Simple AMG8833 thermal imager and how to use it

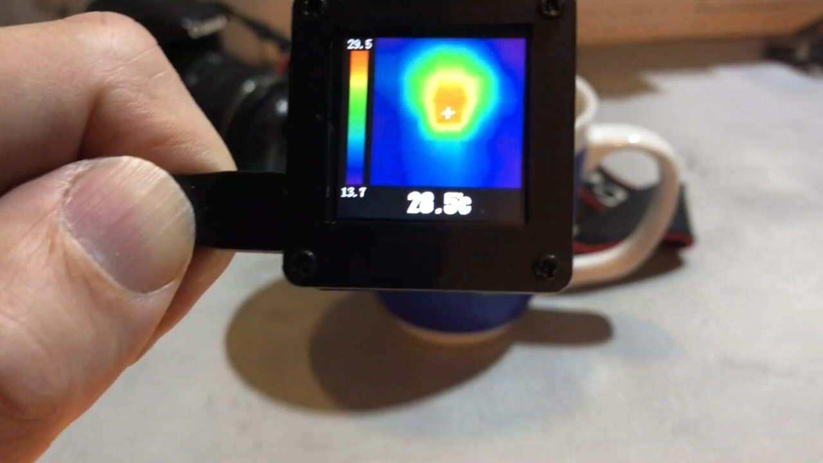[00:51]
ranging so whatever comes up as red on the image is the hottest temperature in the field of view
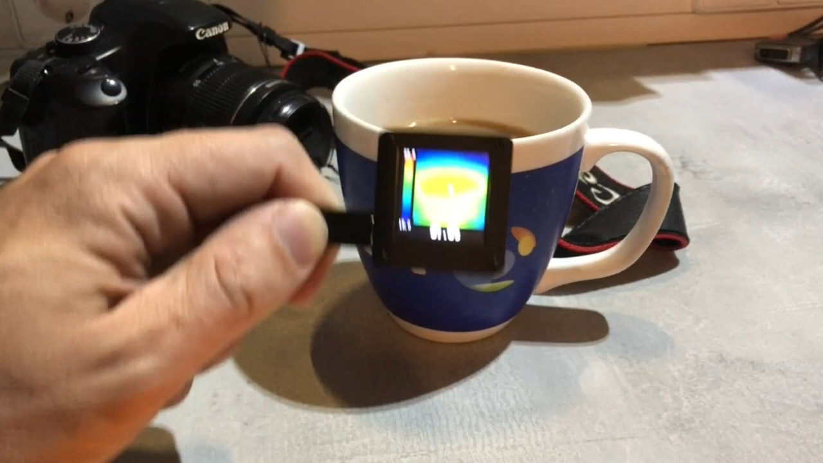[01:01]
and it is totally auto ranging so if we if we move away from the coffee mug we can see that the the scale on the left also auto calibrates and if we take away the mug we see the the hot spot that it leaves
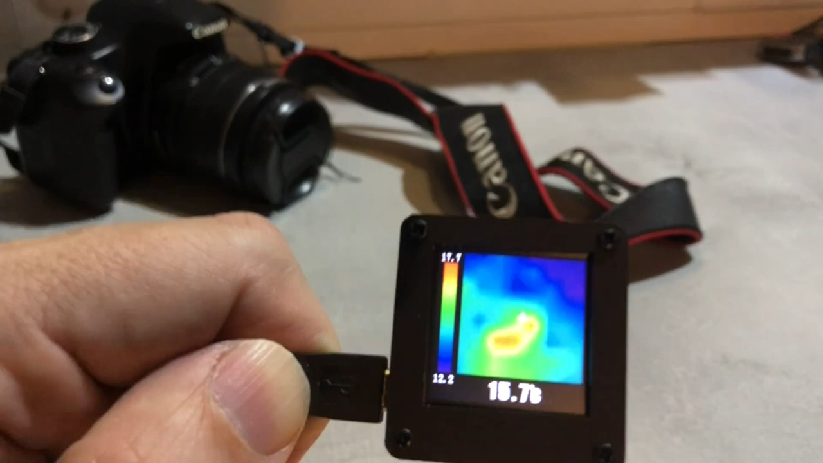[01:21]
that was was good to see here that that it's totally auto ranging
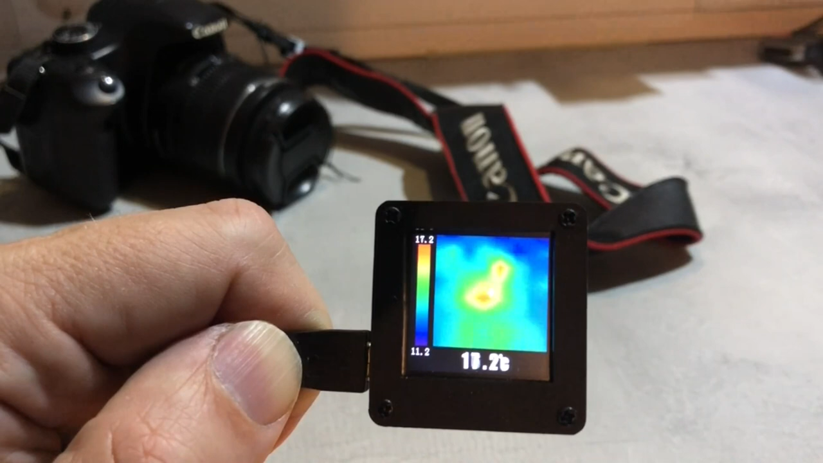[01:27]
now what we what we have in here as said
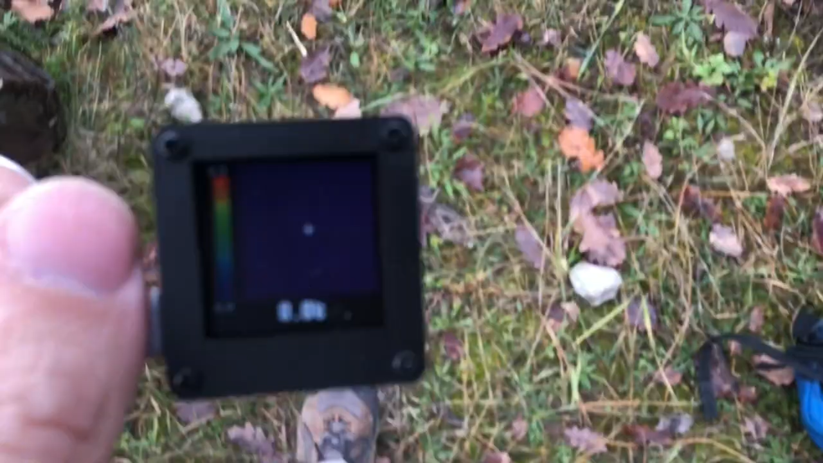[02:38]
freezing here i think it's like like minus three degrees and of course my leg is somewhat warmer
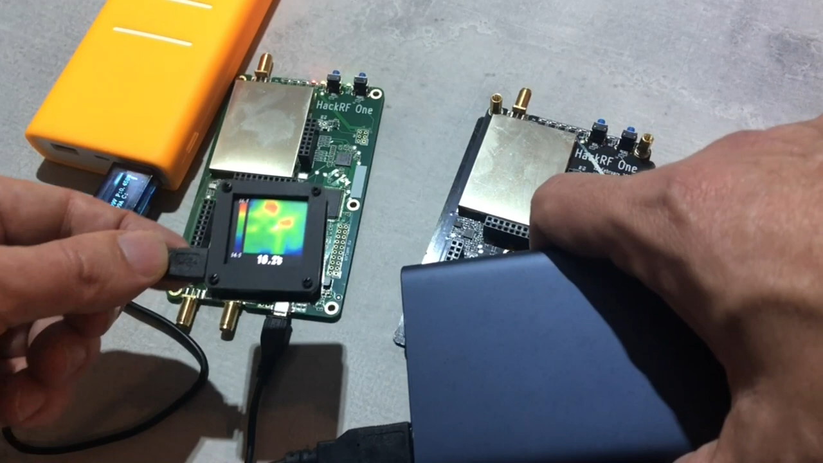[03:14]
uh the faulty one now you can see the some variations in the in the temperature but that that's minimal it's all like uh hand warm at best